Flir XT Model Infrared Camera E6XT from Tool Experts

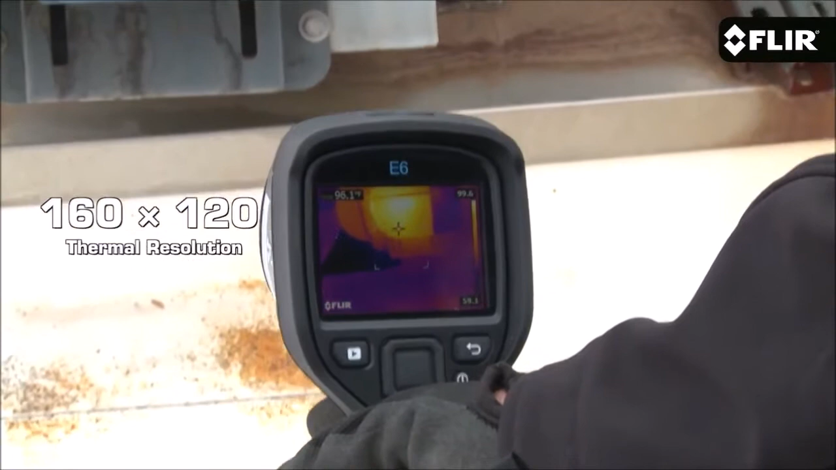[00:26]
twice the number of pixels as its little brother, the E5.
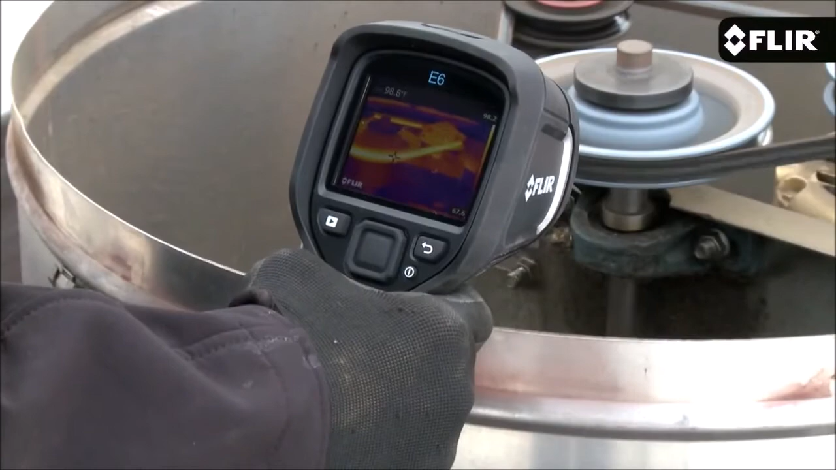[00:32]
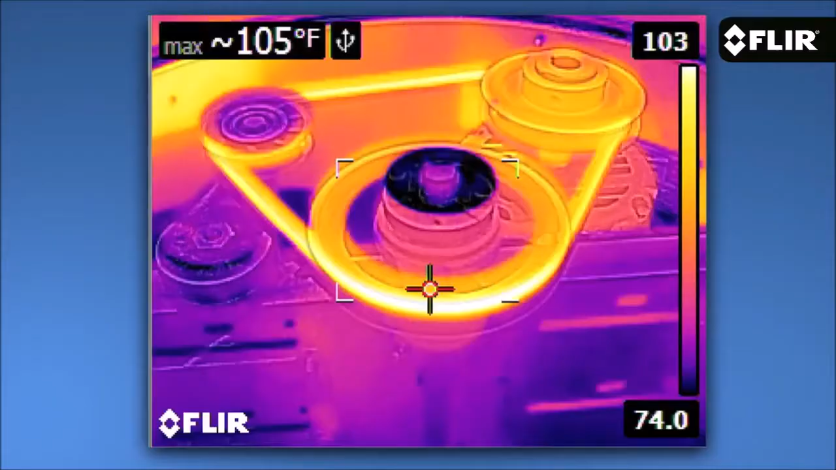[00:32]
On screen: max 105°F
Now, not only do more pixels produce greater image detail,
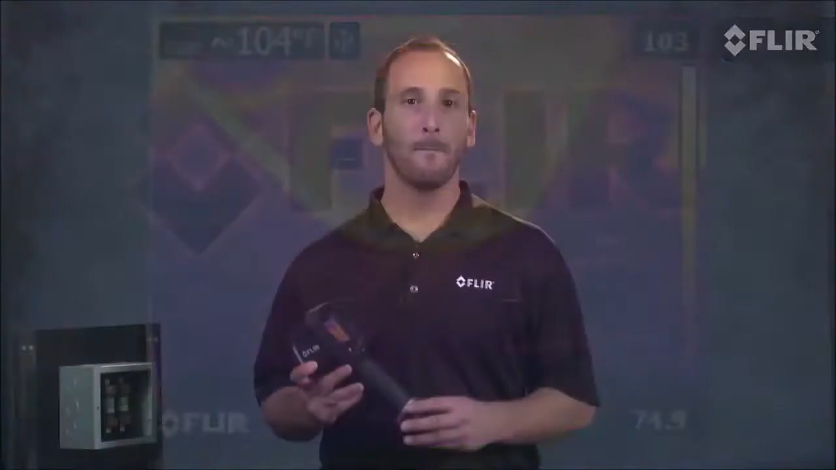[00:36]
they help you detect and measure heat issues much better on smaller components and targets farther away. Plus if you're a home energy rater or contractor, the E6 meets the ResNet standard.
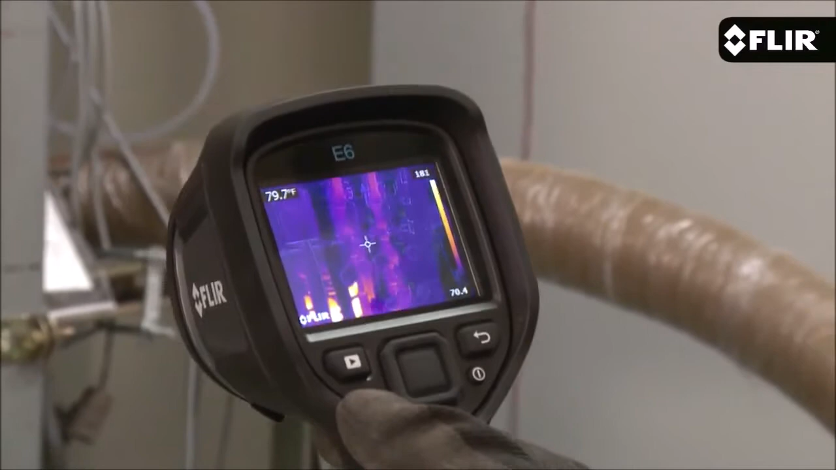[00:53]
On screen: spot 79.7°F
It's got a bright 3-inch LCD that makes it easy to see the heat, and an interface that's even easier to use.
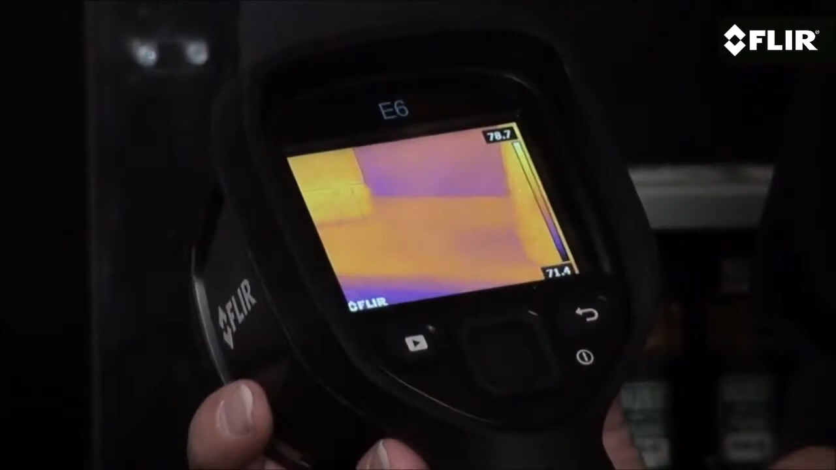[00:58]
Quickly thumb through settings and parameters, pick the best color palette,
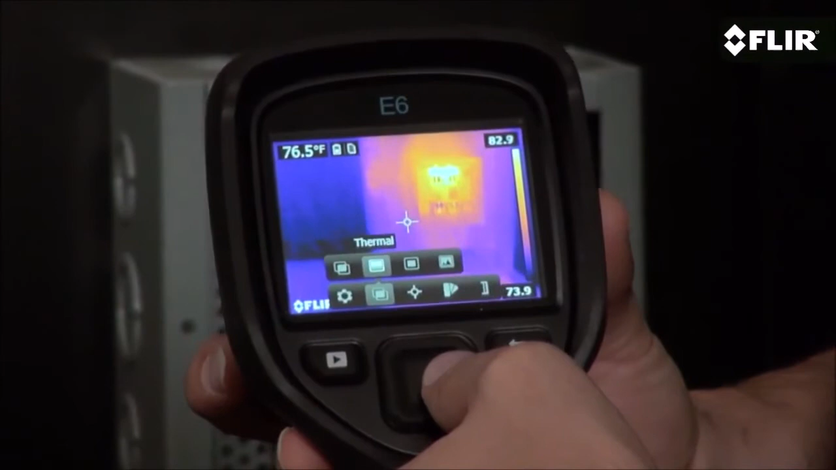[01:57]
On screen: spot 76.5°F
Choose thermal only mode, the visible image, picture in picture,